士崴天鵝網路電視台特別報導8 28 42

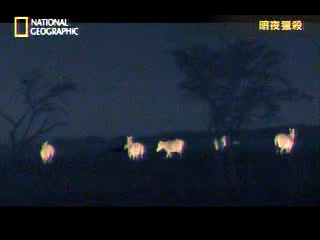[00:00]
The limping zebra is falling behind but tonight the lioness would have to be within six meters to see it.
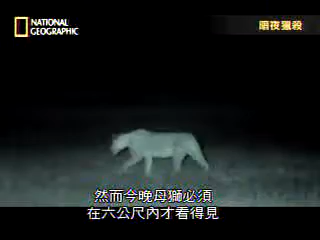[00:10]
Zebras are all around yet the zebras have no idea there is a predator in their midst.
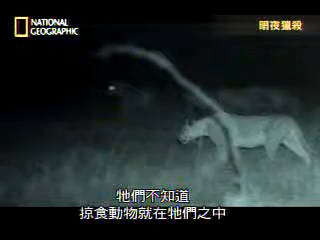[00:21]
A 350 kilo zebra is a daunting prospect.
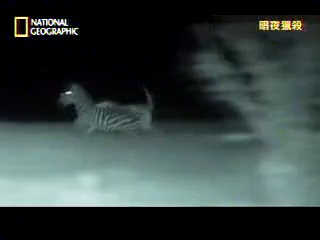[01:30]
Her claws couldn't get a grip on the zebra's wet hide. But following the sounds of the chase, her sister is there at the ready and grabs the stallion. Clearly these two have mastered the art of teamwork.
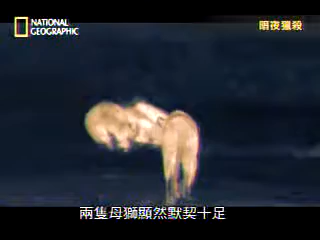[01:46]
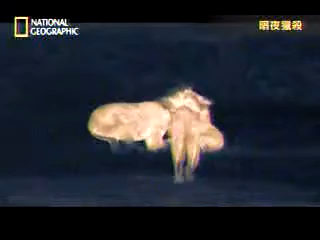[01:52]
One lioness on her own could barely hold this muscular stallion down. Two together can finish him off quickly.
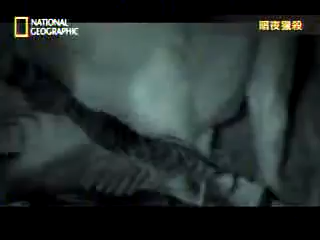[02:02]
Incredibly, the thermal camera reveals the bright swollen front leg that belongs to that same limping zebra.
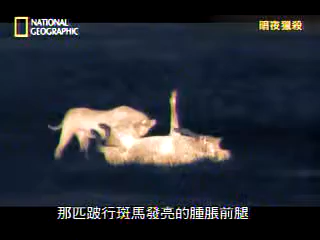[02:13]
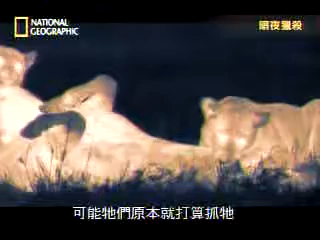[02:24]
It could be that's what they were after all along. They must have heard the irregular hoof beats.
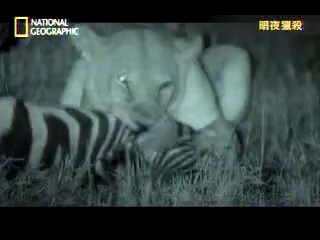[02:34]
This is a fascinating insight into how lions could select their prey even without sight to guide them.